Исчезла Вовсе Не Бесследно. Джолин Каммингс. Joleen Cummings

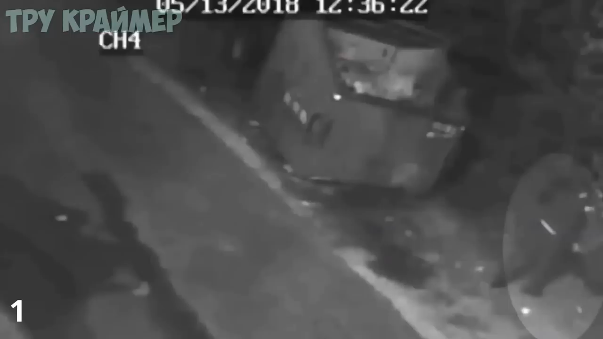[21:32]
Первое видео сделано 13 мая, вскоре после полуночи. На этой записи можно увидеть, как Кеслер производит какие-то действия рядом с мусорным контейнером.